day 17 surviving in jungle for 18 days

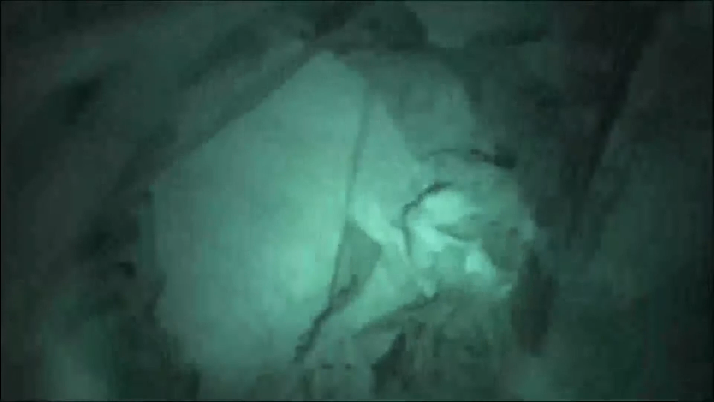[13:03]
Yeah. As you can see, there's literally holes everywhere in this shelter.
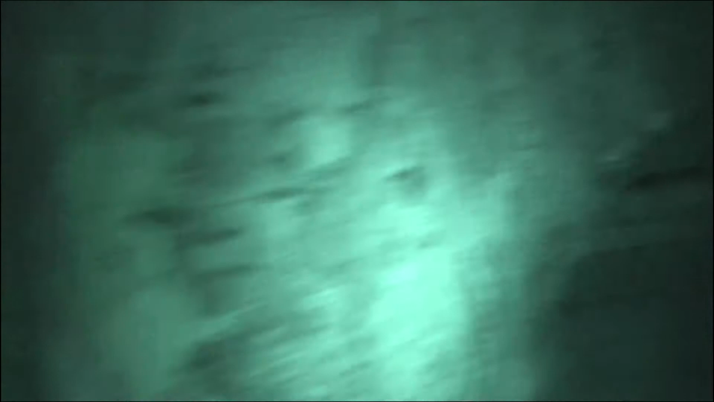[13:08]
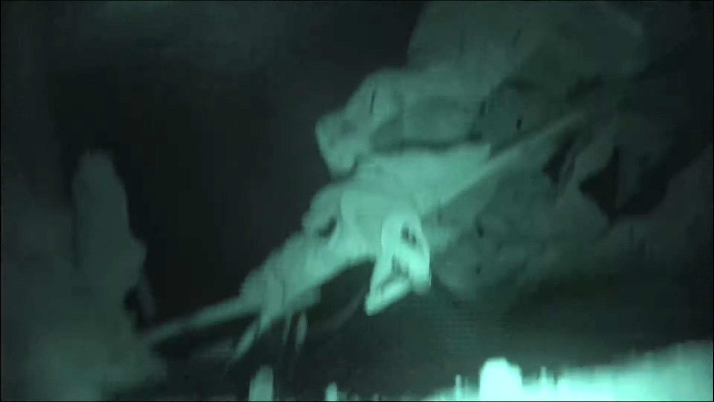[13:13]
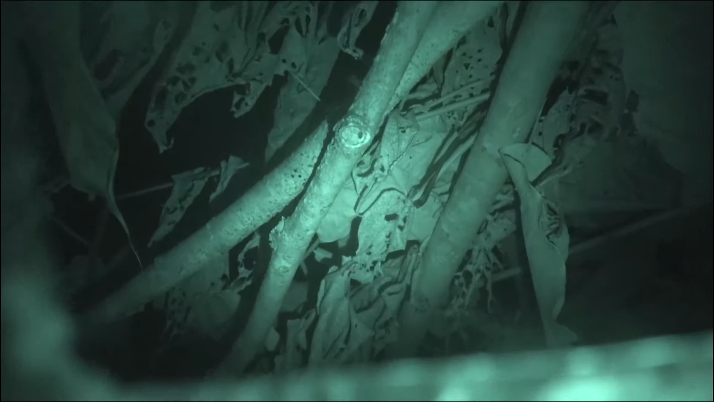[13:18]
Alright, so we just kind of got into our first shelter
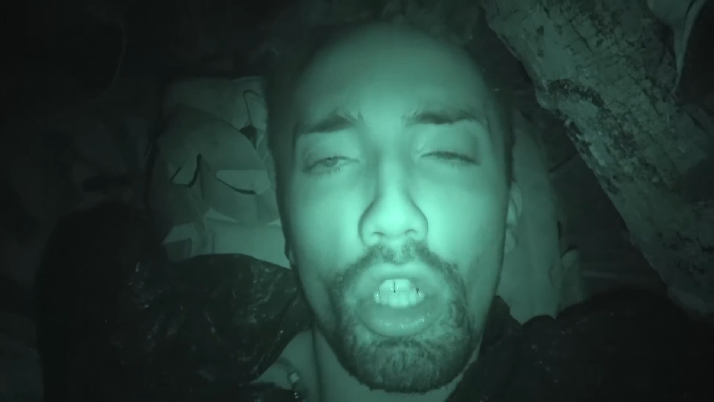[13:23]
that we have had set up for a long, long time. This one has been kind of in bad shape, extremely bad shape at the moment. All the leaves are dead, so it's pretty kind of haggard. It's been lightning for quite a while now, for the past maybe 2 hours maybe. So we're just going to stay in here. It's been raining down a bit, but it's not going to dampen our spirits, because essentially it doesn't change the fact that we are going to be eating some big meals tomorrow.